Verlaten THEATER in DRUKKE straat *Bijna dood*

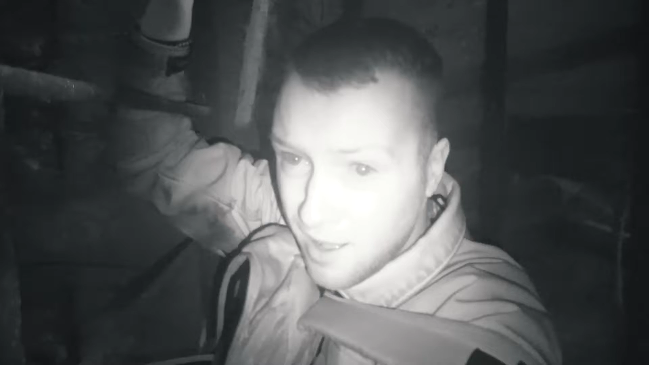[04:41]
Ik ben echt heel bang. Ja, sorry. Ik heb echt enorme hoogtevrees. Maar ik ben wel even boven geweest. En dit is hier dus die bovenverdieping. Dit is helemaal ingezakt al.